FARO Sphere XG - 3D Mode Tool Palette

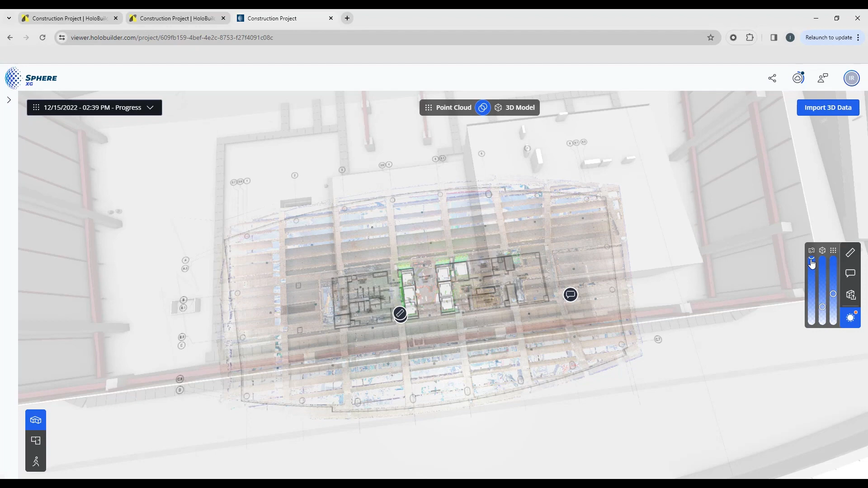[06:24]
we can change the transparency of all of these based on what it is that you actually need to see.